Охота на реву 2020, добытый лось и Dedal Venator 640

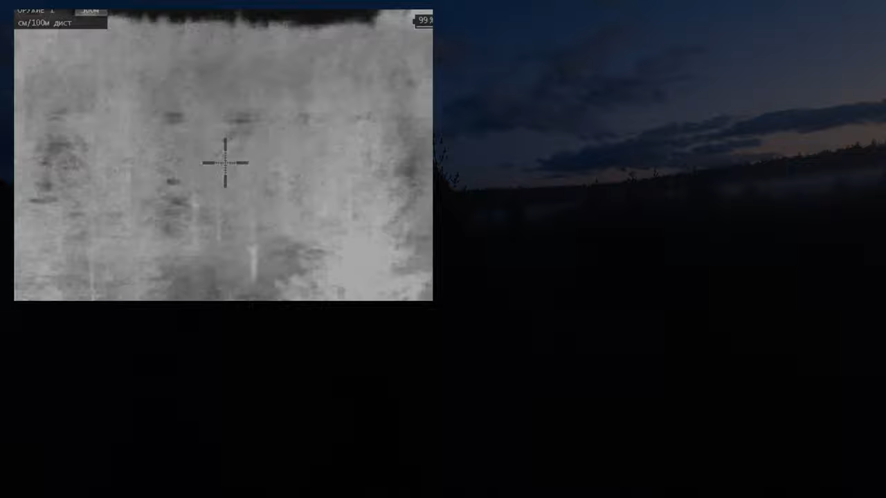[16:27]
А вот пример использования тепловизионного прицела Dedan Luminator 640.
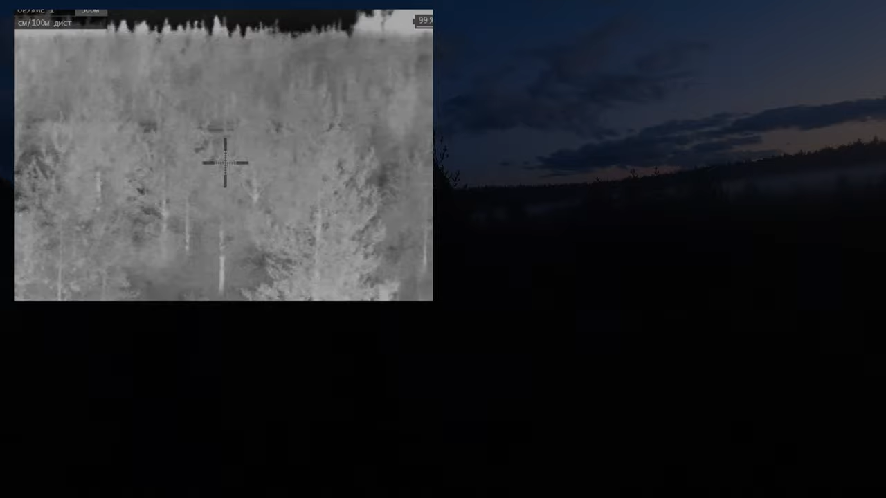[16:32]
Как видите, на улице была полная темнота, был сильный туман. Но туман вообще никак не сказывается. Прицел показывает четко, что с туманом, что без. Картинка нисколько не меняется. Так как в тепловизионном прицеле Dedan Luminator 640 не предусмотрен встроенный видеорекордер, мне пришлось писать его с внешнего. И скажу вам честно, картинку он портит очень сильно.
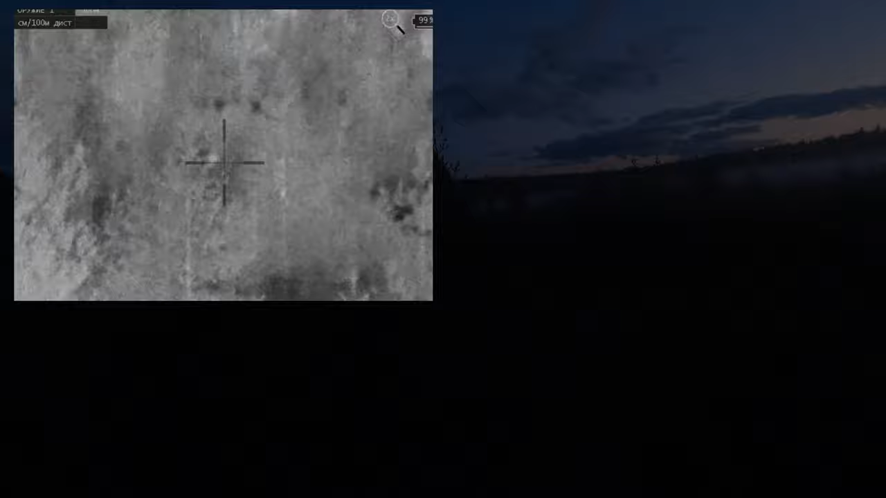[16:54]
Появляются некие шумы, которые ухудшают качество и четкость картинки.
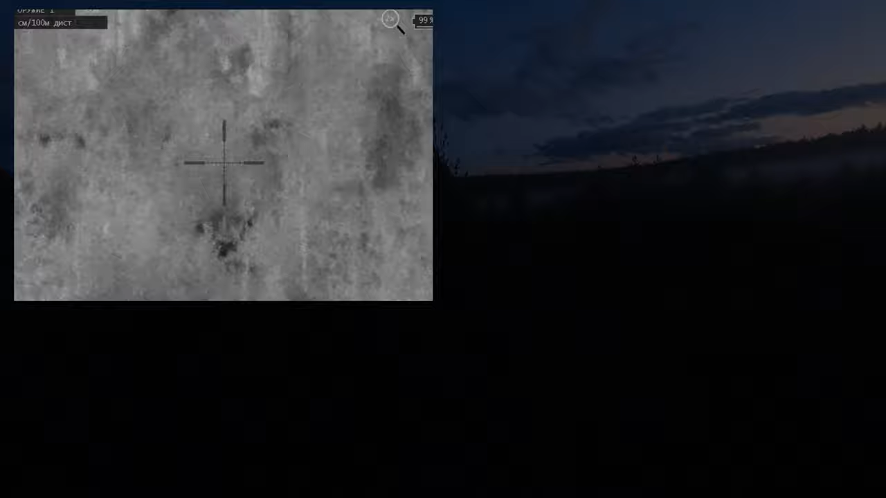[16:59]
Расстояние до цели было примерно 250 метров. Было отчетливо видно, как он выходит из-за деревьев.
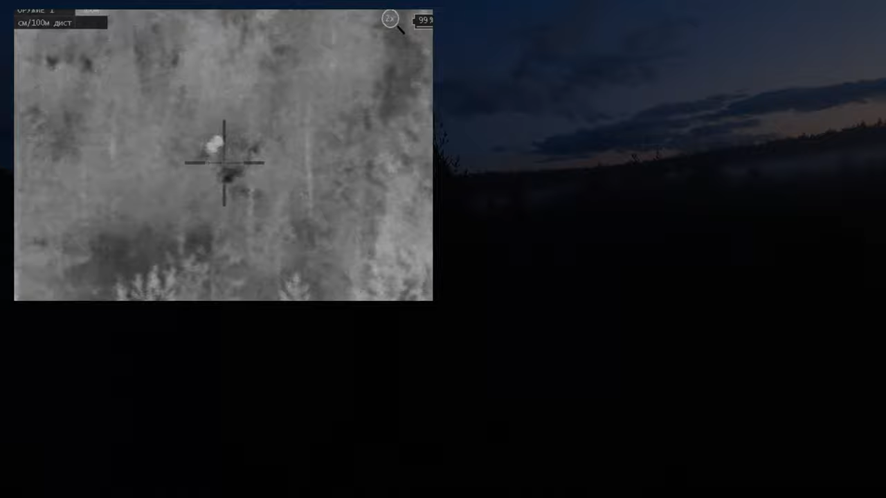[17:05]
И иногда даже его было видно, когда он стоял за деревьями.
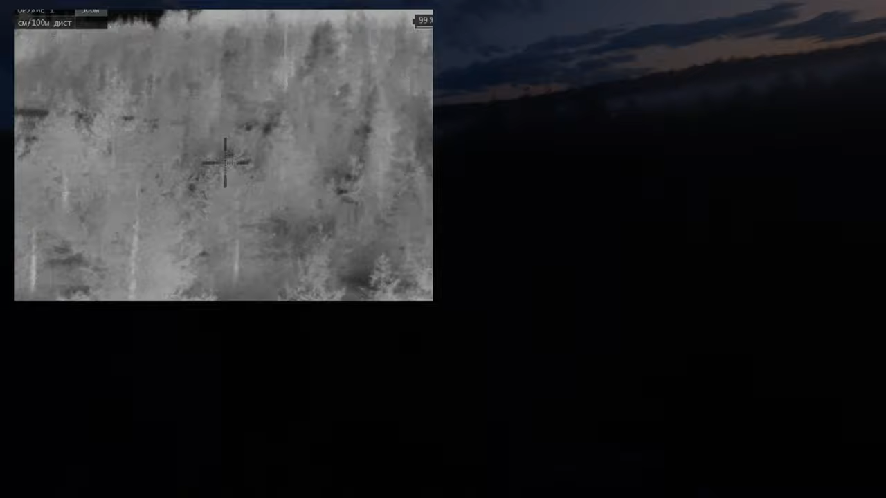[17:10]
Какие-то, видимо, были проблески между деревьями, через которыми я его видел. Еще я допустил ошибку в настройках тепловизионного прицела Dedan Luminator 640. В нем есть 4 режима преднастроек, которые меняют резкость, контрастность. И в момент съемок у меня стоял режим с повышенной резкостью, что сказалось вот неким шумом дополнительным.
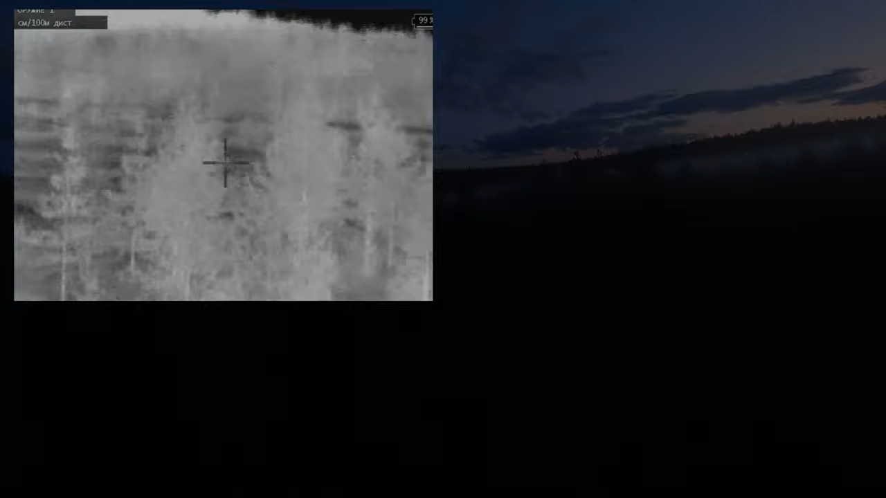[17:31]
Чтобы почувствовать реальное качество картинки прицела Dedan Luminator 640,
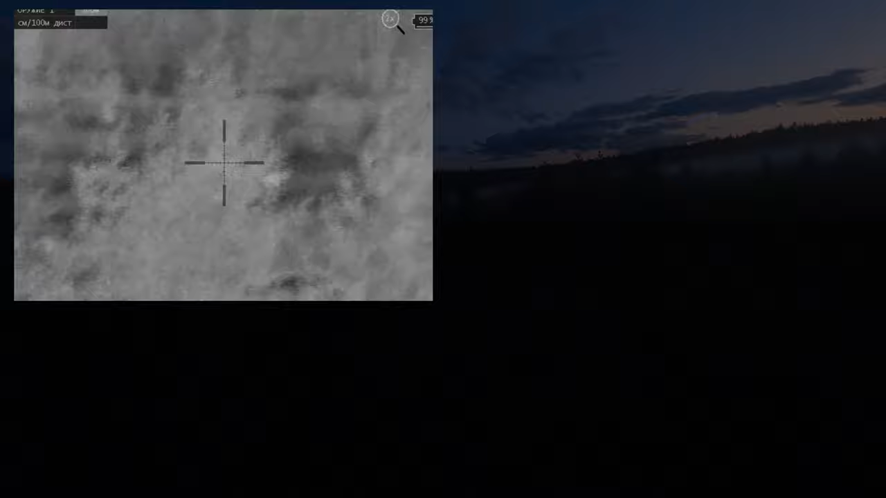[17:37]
необходимо самому посмотреть качество, которое он выдает.
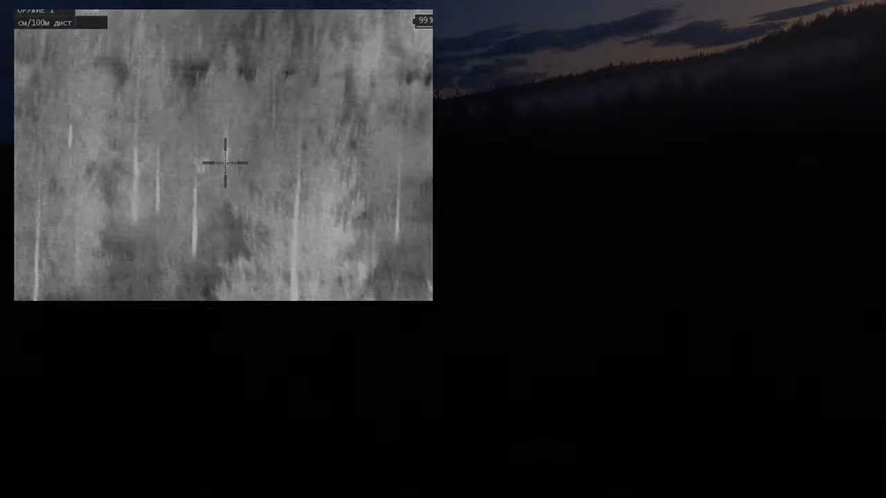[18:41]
Также я сделал несколько съемок в городских условиях,
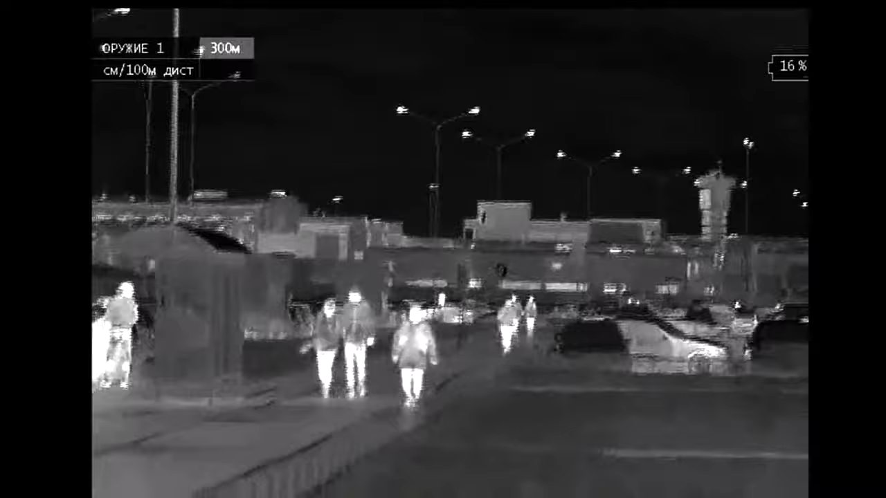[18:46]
но при этом картинка все равно не отражает реального качества, которое выдает прицел Dedan Luminator 640.